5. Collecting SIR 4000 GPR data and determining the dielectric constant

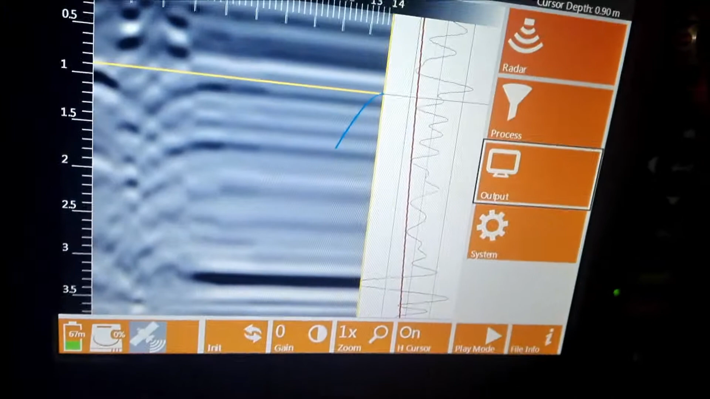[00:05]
So under output here, we have show hyperbola on, and then we start collecting data, you can see the hyperbola there,
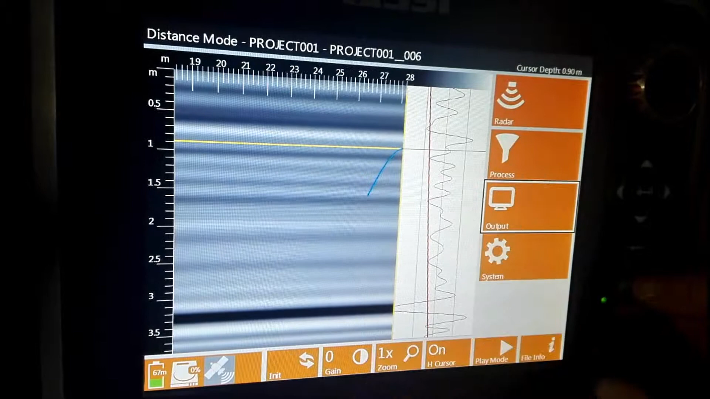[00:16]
start collecting data, and then we roll it,
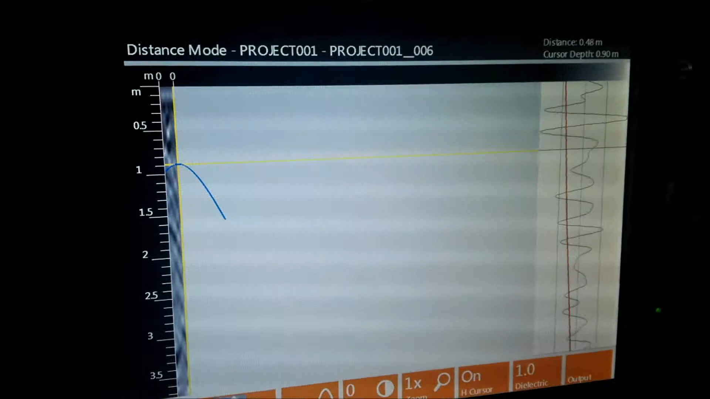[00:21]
so now we're looking at the rebar, okay, you can see the hyperbola, so let's map that rebar so we go back, and so we over that rebar there,
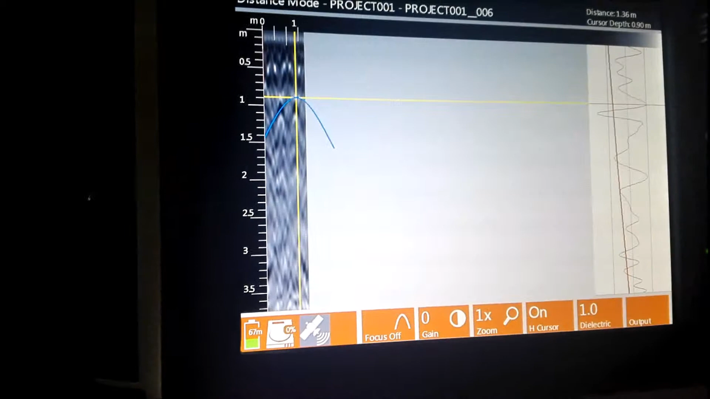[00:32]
and we use this to, horizontal cursor,
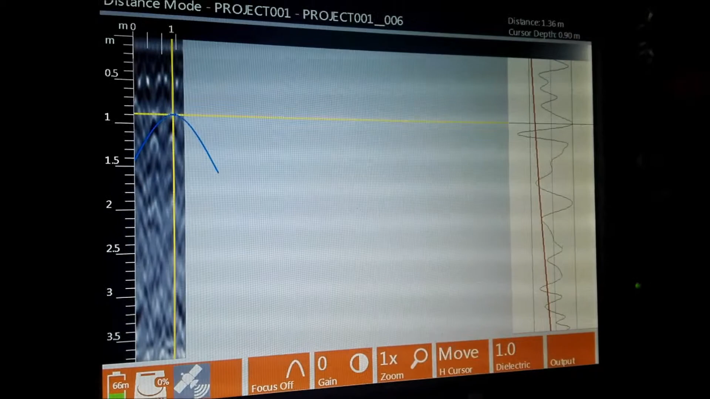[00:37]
just to get exactly onto that peak, there we go,
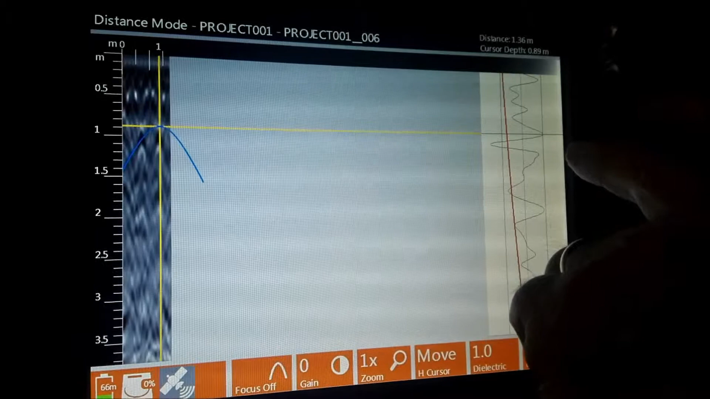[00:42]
and then we go to dielectric here, press dielectric,
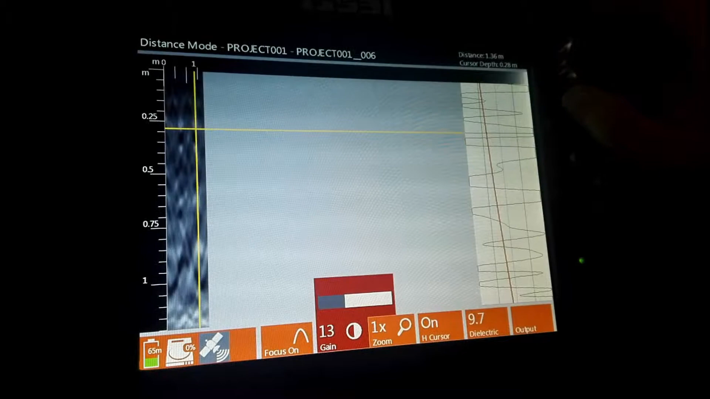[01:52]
so this will be, this is supposed to be the migrated section, and if we move off of here,